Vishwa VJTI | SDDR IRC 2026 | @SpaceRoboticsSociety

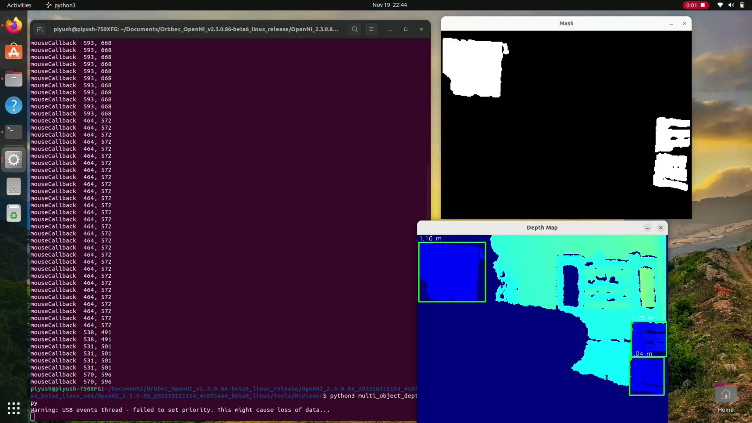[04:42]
For vision, we use a ResNet-18 model that processes depth cam images to understand the terrain and obstacles. Along with that, we use YOLO V8 on RGB cams for object detection.